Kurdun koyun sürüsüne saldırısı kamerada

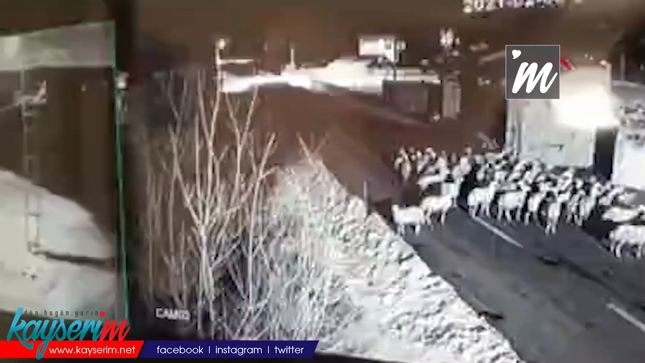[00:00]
Kayseri'nin Akışlı ilçesinde aç kalan kurdun Özgür Koçak'a ait koyun sürüsüne saldırısı güvenlik kamerasına yansıdı. Mahalle sakinlerinin müdahalesi sonrası kurt uzaklaşırken iki koyun yaralandı. Olay dün akşam saatlerinde Akışlı ilçesi Gömürgen mahallesinde meydana geldi. Besici Özgür Koçak ahırı temizlemek ve yem hazırlamak için yaklaşık 50 koyunu dışarı çıkardı.